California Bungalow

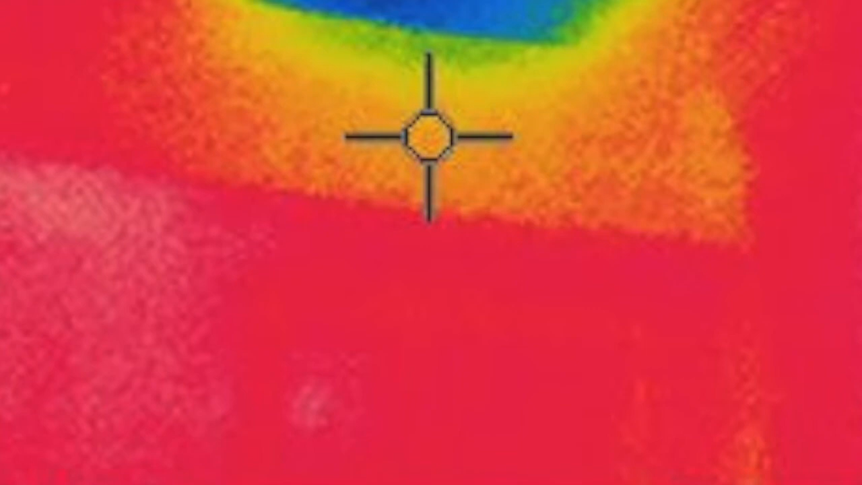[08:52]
It was incredibly cold. And corners, corners of walls, roofs, skirting boards, they're all shocking.